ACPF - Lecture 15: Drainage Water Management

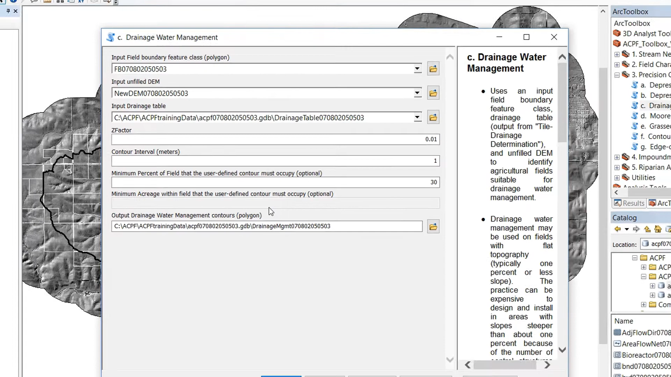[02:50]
And then from this tool, we're going to get the one output of the drainage water management polygon, which will show us the area that if this tool was put in, this is what it would treat.
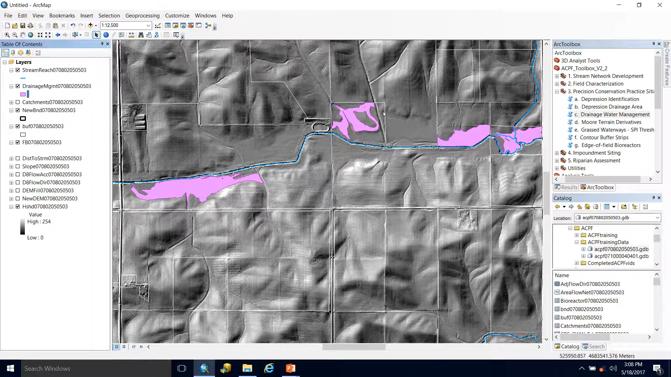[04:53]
Now within a single field, what sort of portion of it could be treated by this practice? You can see, for instance, this field, a majority of it does get treated.